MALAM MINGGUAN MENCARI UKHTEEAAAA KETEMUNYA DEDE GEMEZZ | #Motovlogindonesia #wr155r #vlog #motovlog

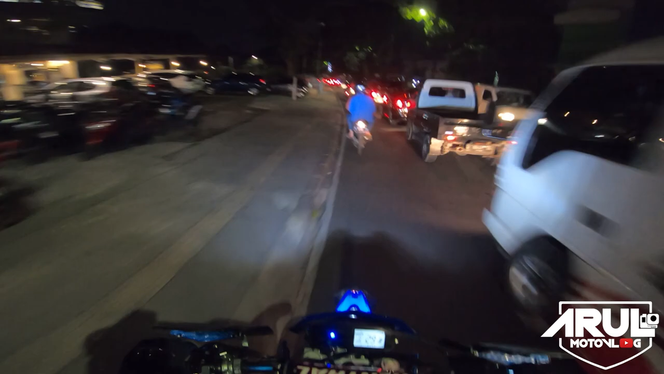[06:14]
Pandemi aja kayak gini, apa macetnya kayak gini, apalagi kalau udah normal. Ini mah kayaknya macet di lampu merah sana kayaknya. Atau nggak tahu jalan Dago udah ditutup. Ini ada suara anginnya nggak sih video ini? Soalnya ini nggak pakai kacamata Google, jadi kebuka. Kan kalau pakai kacamata Google mah anginnya kepele.
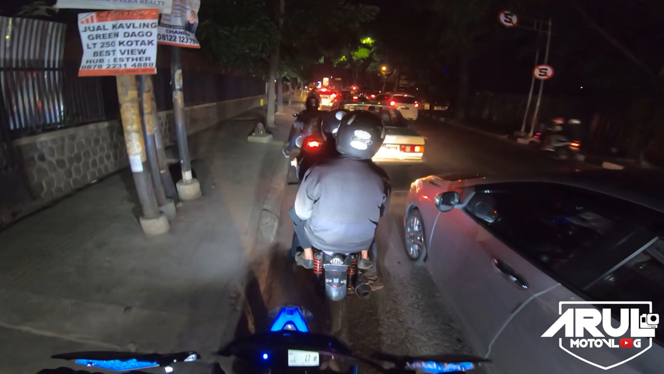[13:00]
Soalnya tadi di Dago udah pada dibubarin sama polisi. Jadi nggak boleh lagi di situ.
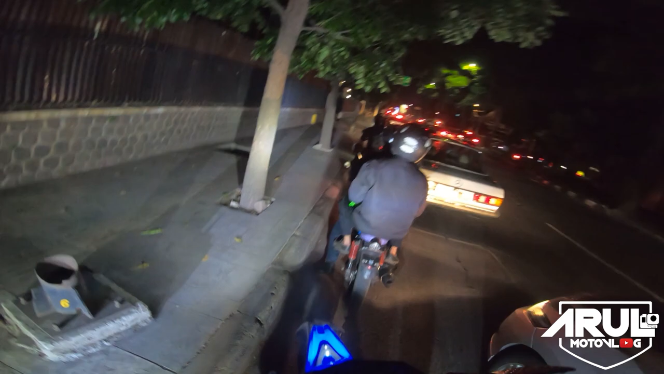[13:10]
Emang gitu sih. Kalau tiap malam itu Dago, daerah Dago itu mulai jam 8, apa kalau nggak salah, mulai jam 8 tuh udah di close jalannya. Jadi disuruh bubar. Macet lampu merah, cok. Emang kayak gitu sih. Jadi karena dibubarin, jadi kita sekarang mau muter-muter, nggak tahu muter kemana.